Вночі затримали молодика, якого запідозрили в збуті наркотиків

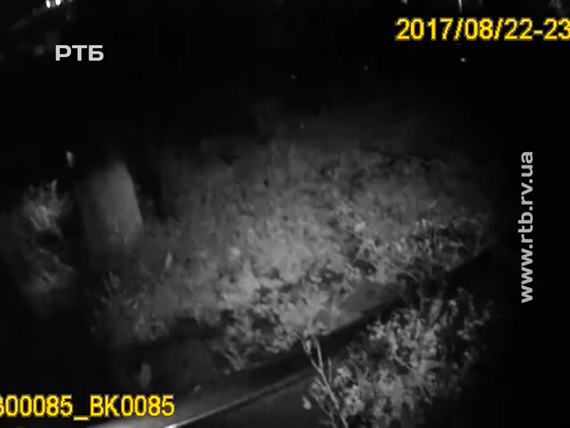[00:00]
У Рівному вночі затримали молодика, якого запідозрили у тому, що він намагається збути наркотики.
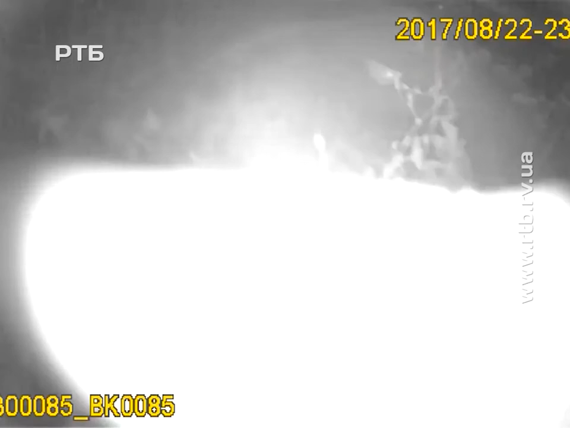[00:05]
Його довелося нас доганяти. Події розгорталися у півночі на залізничному вокзалі.
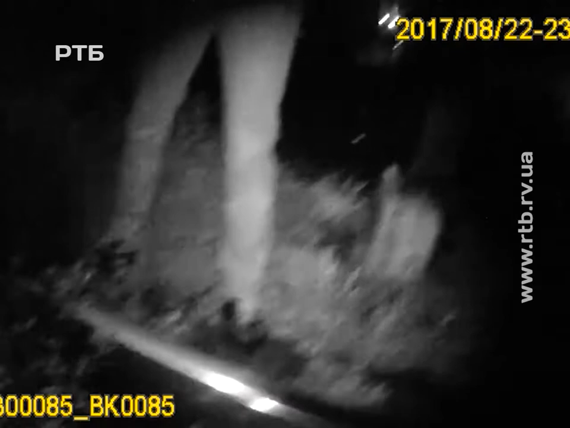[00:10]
Патрульним надійшла інформація про те, що невідома особа продає там наркотичні речовини.
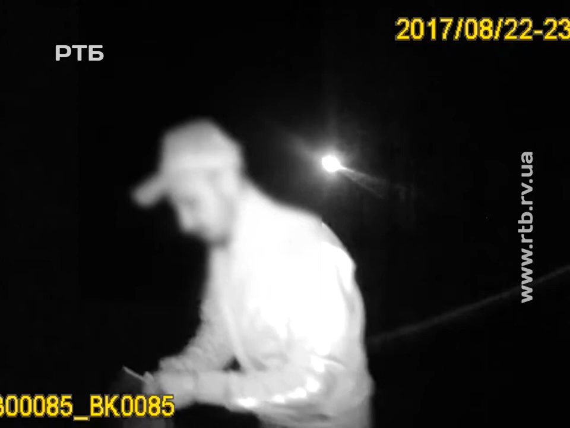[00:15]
На місці події поліцейські побачили чоловіка, який підпадав під орієнтування.
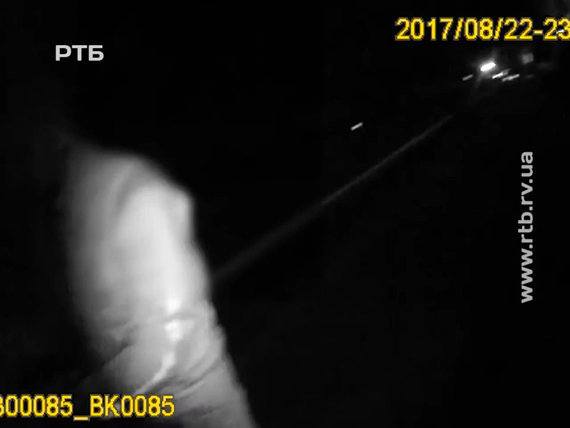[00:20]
Однак під час перевірки зловмисник кинувся на втеки.